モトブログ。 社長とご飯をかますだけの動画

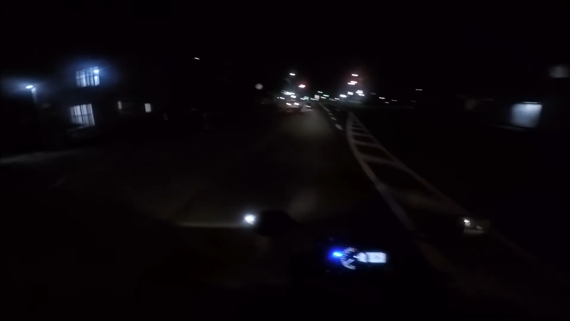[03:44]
どうやらここを曲がるようですねこうですか?今日のお食事どころはえ?お食事どころはここですか?